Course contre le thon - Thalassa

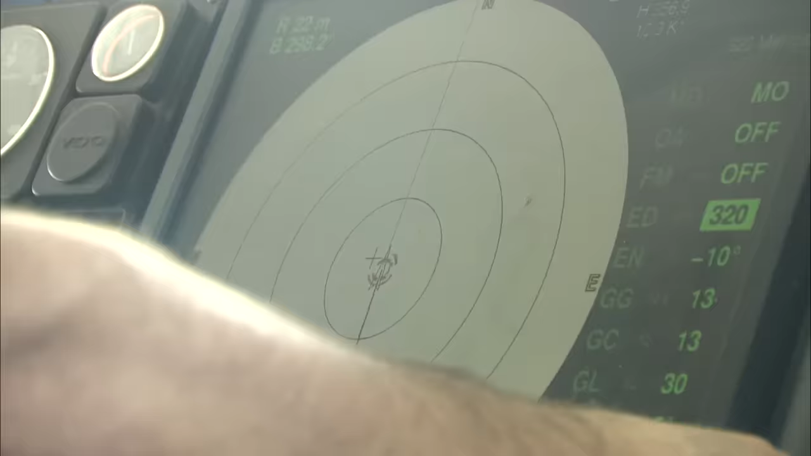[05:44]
Pas à l'œil, non, mais avec des radars surpuissants,
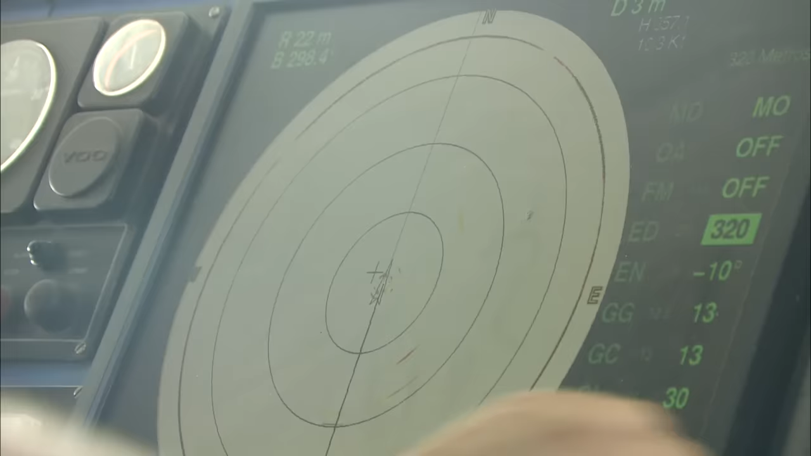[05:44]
capables de repérer une mouette à 5 kilomètres.
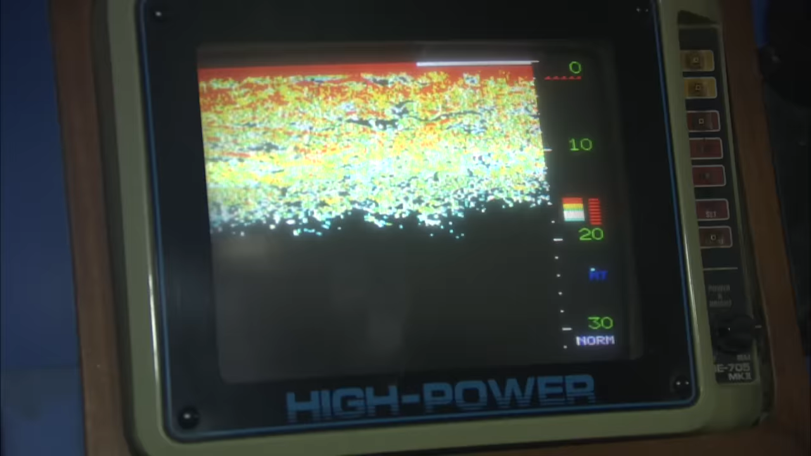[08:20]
Les tâches sur les sonars le confirment. Le banc est bien là.